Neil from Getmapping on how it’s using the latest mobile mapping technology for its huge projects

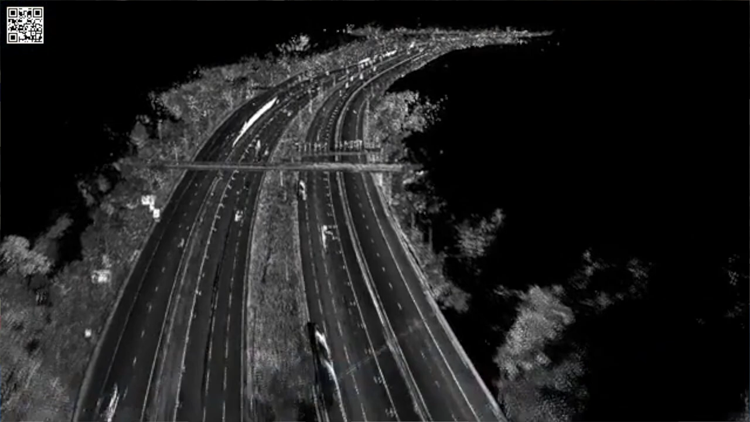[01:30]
using the ultimate sensor and the level of accuracy we can then extract pretty much
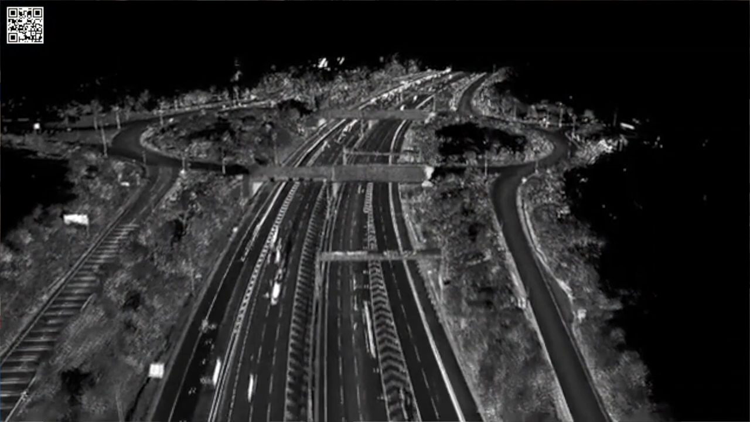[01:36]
any feature from that so whether it's yellow lines or car parking signs
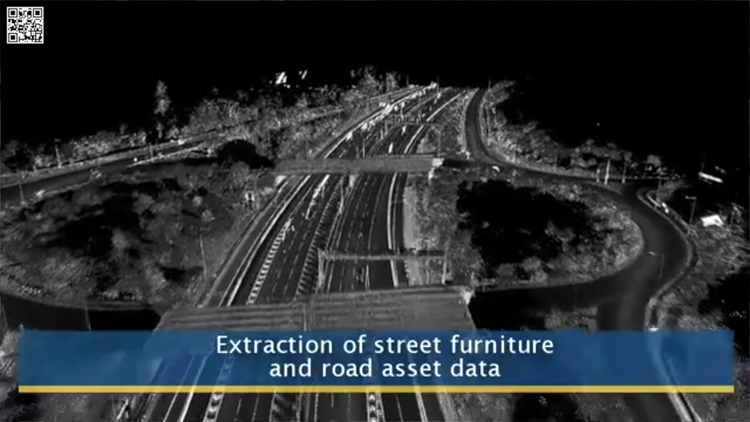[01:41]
or street assets street furniture so it can then be used almost really as a sort of topo survey across many sort of